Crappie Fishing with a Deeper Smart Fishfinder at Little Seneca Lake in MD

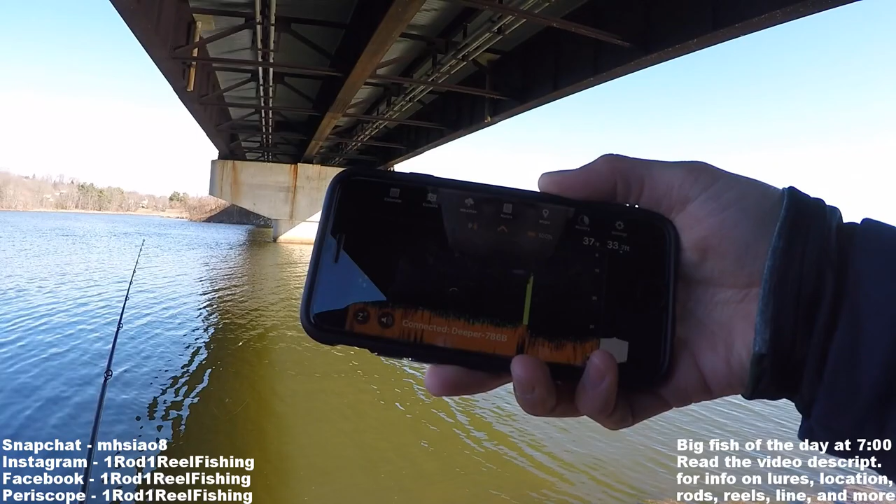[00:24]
Interestingly the water temp at the surface is 37 degrees, which is extremely cold. That's about as cold as you'll ever see it, unless you're ice fishing. But during the winter, there's actually warm water near the bottom, so what I'm expecting today is for all the fish to be near the bottom, which I'll hopefully mark. And I actually have a thermometer, I'll show you guys the difference of water temp between the bottom and the surface. So I'll explain in the video description, it's a scientific phenomena called the thermocline.
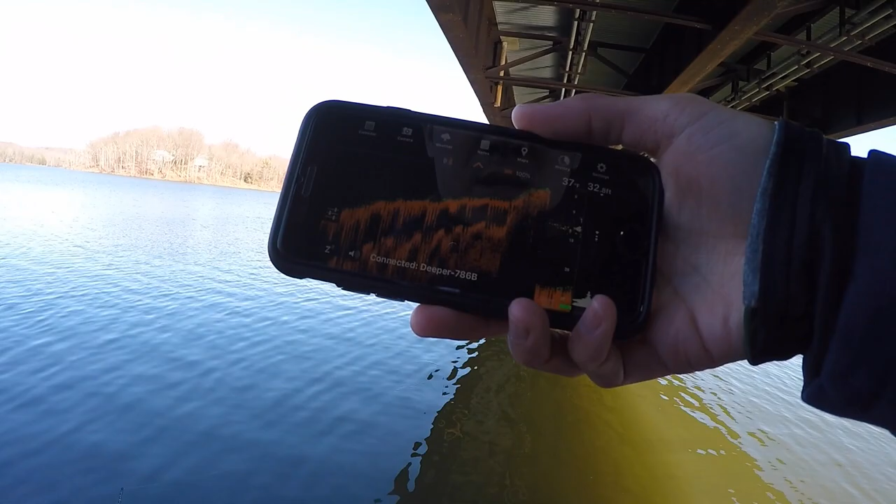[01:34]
All right, so right away we're marking some activity in 13 feet of water. So it's a little bit suspended, which is surprising. I expect it to be a little bit deeper. 15, 16 feet, yep, definitely right in that shaded side where I cast my deeper. We're seeing a lot of fish activity right there. So that's good. That's a good sign. Yeah, holy moly, that's a lot of stuff over there. Yeah, we got a lot of suspended fish. You can see this screen is lighting up right now. So I'm going to leave my deeper here.
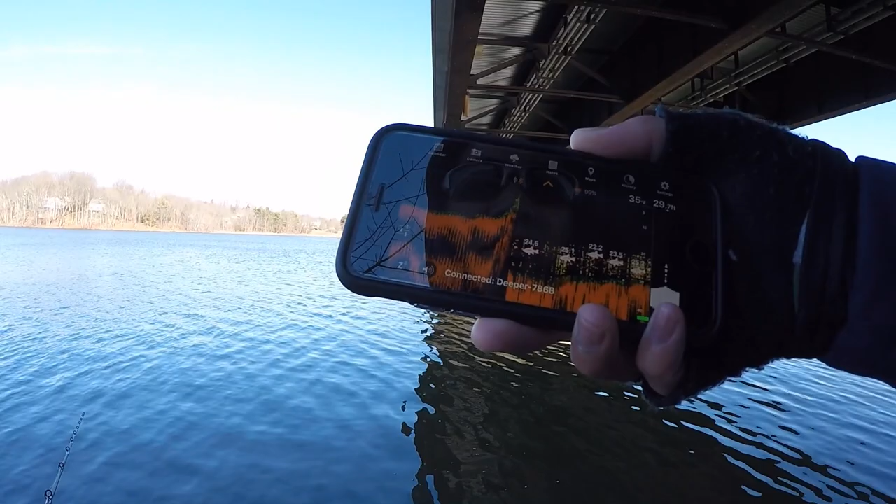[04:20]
I wasn't getting any bites for a while, so I just threw the deeper back out in the same spot right in front of me, and it looks like those fish moved down a little bit deeper. So they were in the 15 to 17-foot range. Now it looks like they're in the 25-foot range.
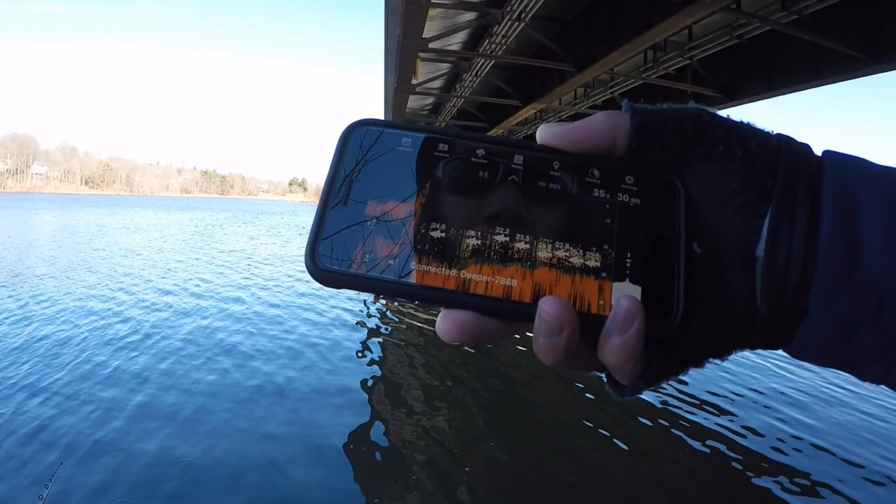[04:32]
They're really close to the bottom, so I'm going to vary up my retrieve a little bit and let my bait
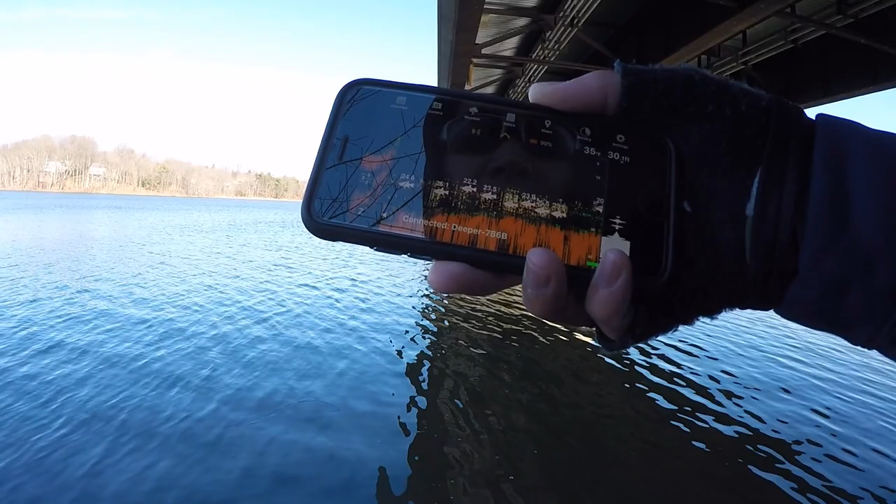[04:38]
sink down a little bit deeper to see if I can catch some of these fish.